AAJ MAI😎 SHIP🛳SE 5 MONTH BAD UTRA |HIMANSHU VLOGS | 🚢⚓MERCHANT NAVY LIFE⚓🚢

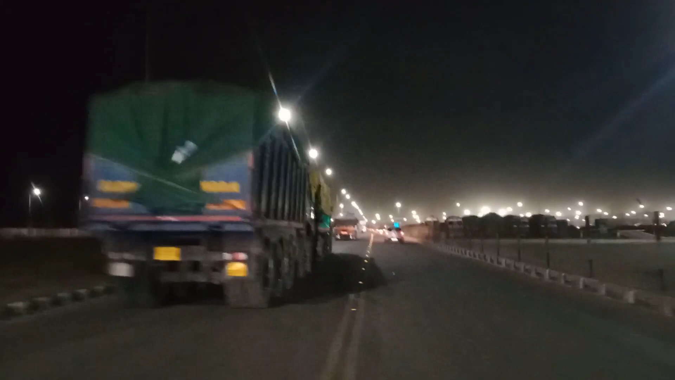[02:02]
हैं, पहुंचने वाले हम थोड़ी देर में। इधर पास चेक होगा,
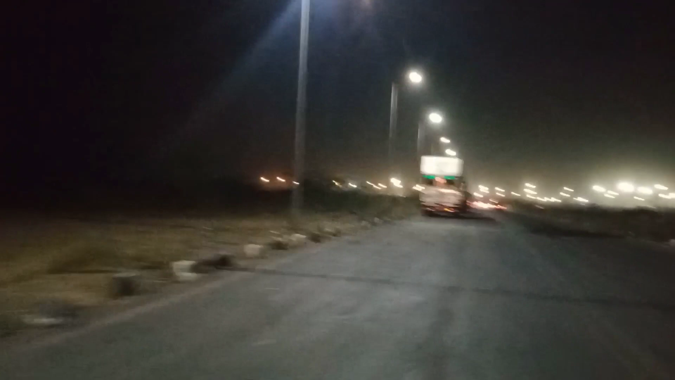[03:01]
अभी हम लोग गेट से बाहर हो गए। अभी हम लोग आएंगे नहीं आएंगे रात को, आना है कि नहीं आना है? नहीं आएंगे अभी हम लोग वापस नहीं आएंगे।
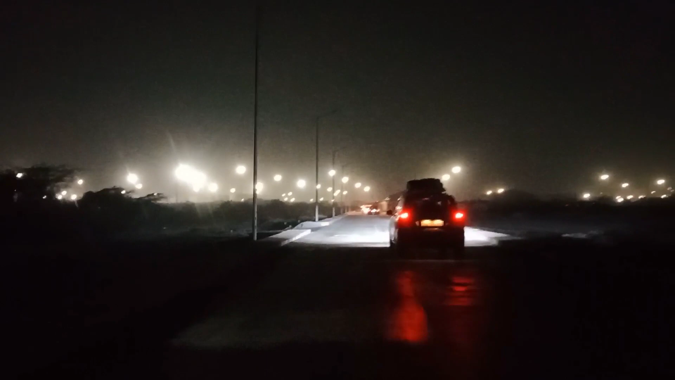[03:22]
मैं तो ओला वाले पूरा अंदर ले गया, गट के अंदर तक ले गया था, टर्मिनल तक। ये गाड़ियाँ हमारे जहाज से ही निकल के आ रही है।
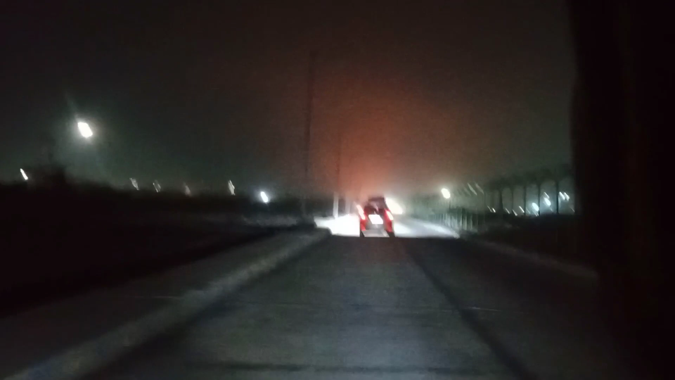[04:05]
चीज है यार, हल्का हल्का तो आँख में धूल जा रहा है ना। इधर तो पोर्ट के बाहर धूल बहुत उड़ेगा, इधर एसआर में अभी इधर पे कम है ना, बहुत भयानक धूल उड़ेगा
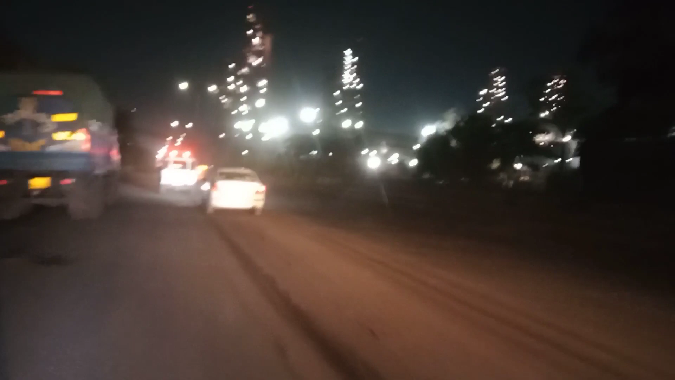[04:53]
रात का टाइम है तो कुछ क्लियर नहीं दिख रहा है अभी। आता हूँ घर में, ये पूरा एस आर पैक हो गई है।
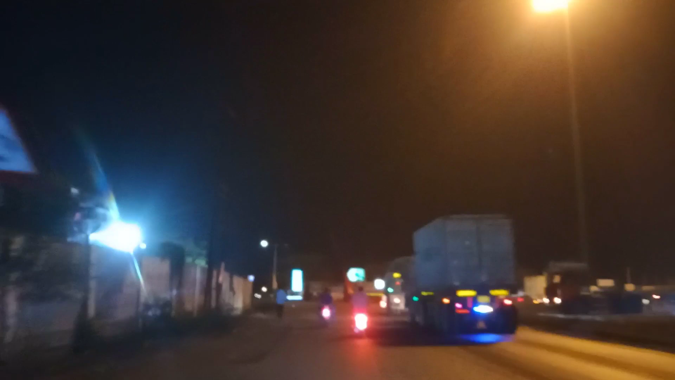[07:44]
अरे उड़ा दोगे तुम, ब्रेकर है। अरे यार ऐसा तुम दोगे उड़ा दोगे यार।
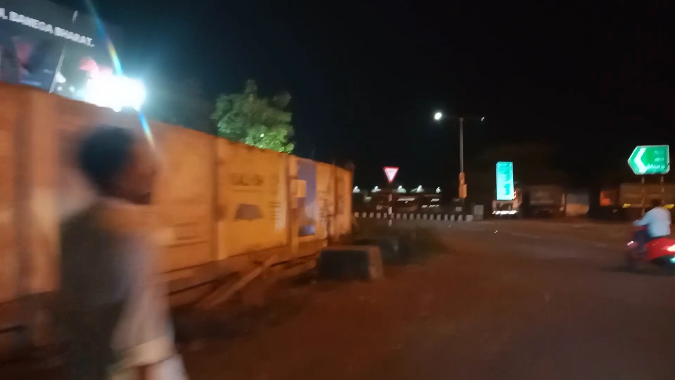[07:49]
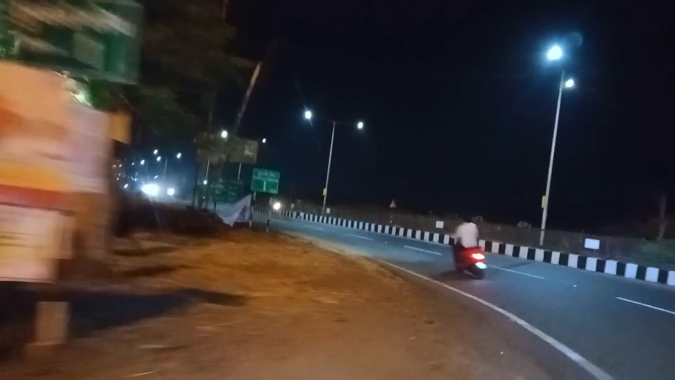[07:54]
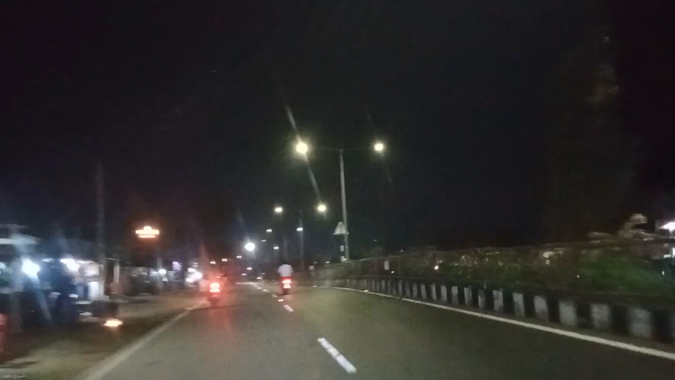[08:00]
ये कोई बड़ा मार्केट नहीं है, बस छोटा मोटा मार्केट ही है। अभी इधर हम लोग तो बड़ा मार्केट जाएंगे तो यहाँ से बहुत टाइम लगेगा,
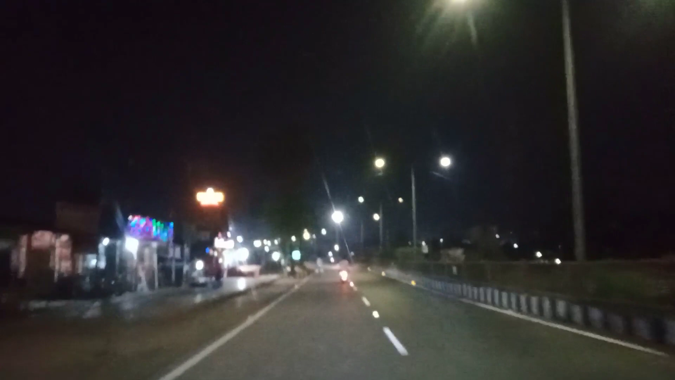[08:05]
उधर से आने में टाइम लगेगा, तो इसलिए हम लोग इधर ही अपना हम लोग को थोड़ा सामान लेना था, इसलिए हम लोग मार्केट में आ चुके हैं।